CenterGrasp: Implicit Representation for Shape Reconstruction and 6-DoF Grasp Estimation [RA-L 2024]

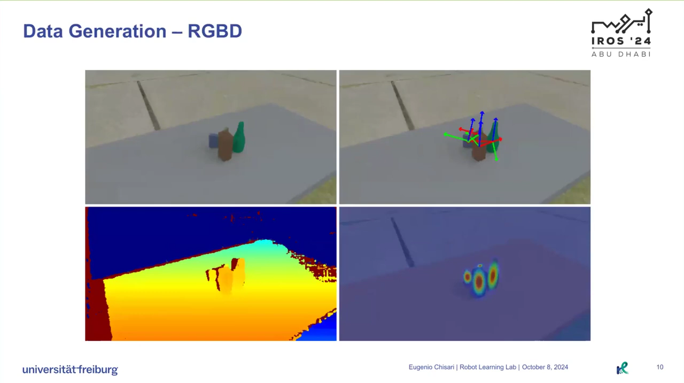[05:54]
central grasp is trained solely on synthetic data and achieves zero-shot generalization to the real world. To generate synthetic image observations, RGB and depth, as well as pose and instant segmentation labels,
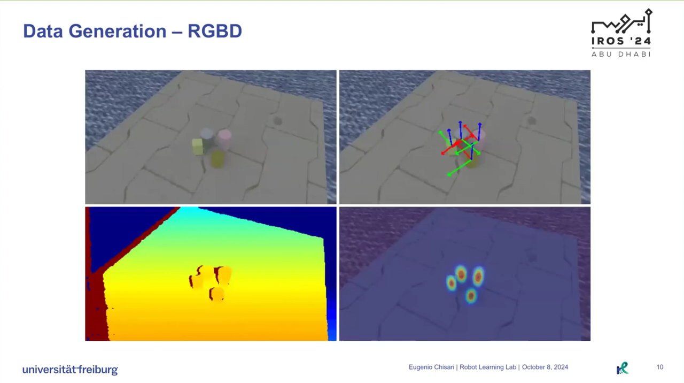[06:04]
we use the ray tracing-based renderer from the Sapient simulator and its realistic depth feature.
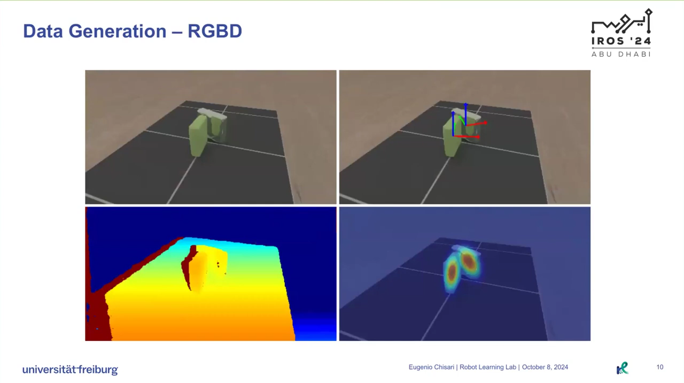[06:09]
All the textures, materials, lights, and table shapes are randomized.
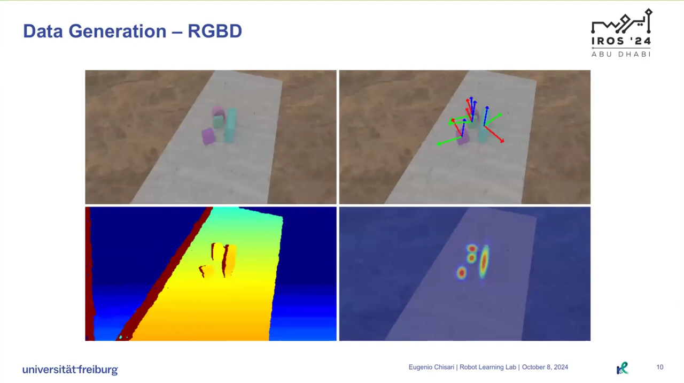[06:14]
To generate the object heatmaps, whose peaks represent each object in the image, we fit a Gaussian to the ground truth instance masks.